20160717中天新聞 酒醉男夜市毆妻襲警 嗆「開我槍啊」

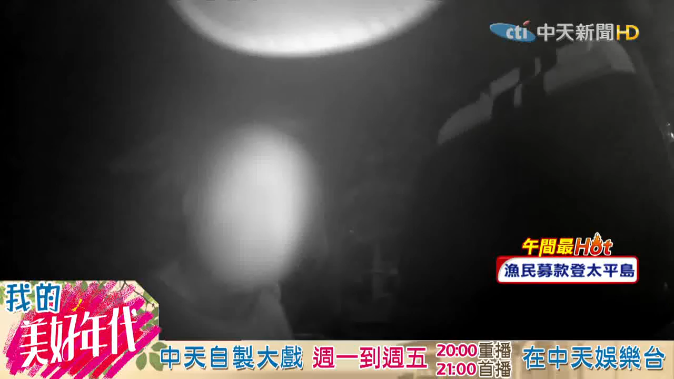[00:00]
要怎樣 要去搖擺嗎我沒有搖擺那你講什麼酒醉男子指著圓警鼻子大聲咆哮要算了嗎我開始咬下了你嚇死我搖擺嗎越講越擊中男子手上拿起一支螺絲起子不停在空中壁畫還嗆圓警拿